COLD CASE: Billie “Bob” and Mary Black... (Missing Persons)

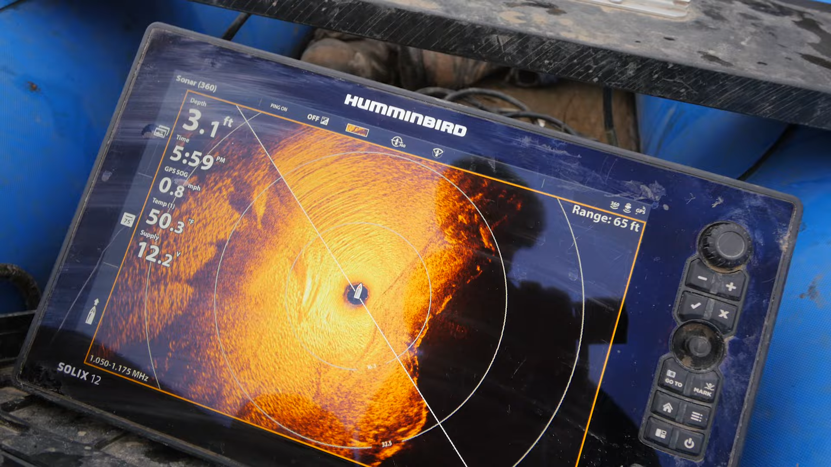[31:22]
On screen: depth 3.1 ft, speed 0.8 mph
I mean, I have something that pops up shiny every once in a while.
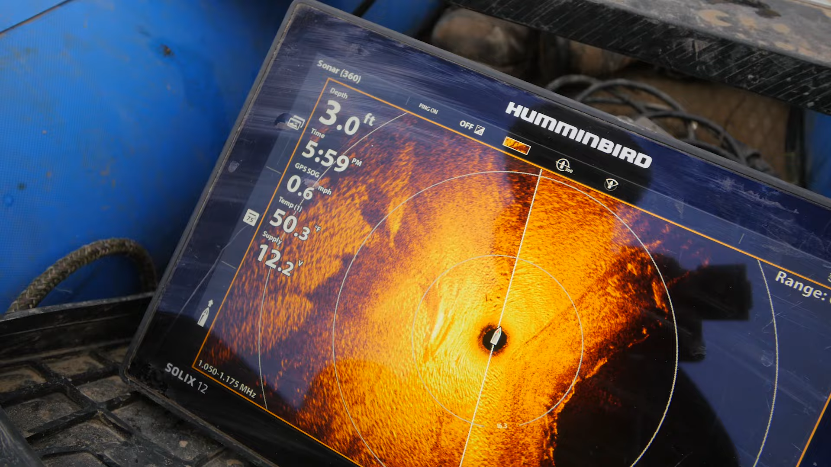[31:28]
On screen: depth 3.0 ft, water 50.3°F, speed 0.6 mph
Cars. There's definitely a log there.
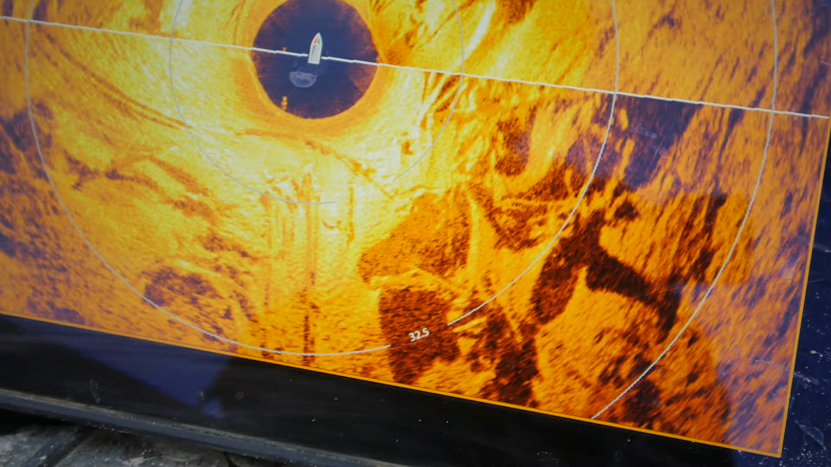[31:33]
Not a car. Yeah, I'm calling this one. We got nothing here.
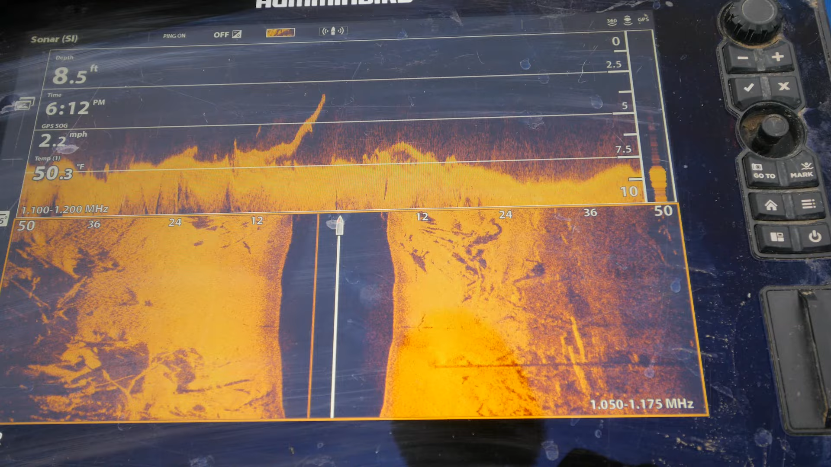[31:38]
On screen: depth 8.5 ft, water 50.3°F, speed 2.2 mph
I wanted to see a car, Byron. So did I. No car. Back up to the other two boat ramps.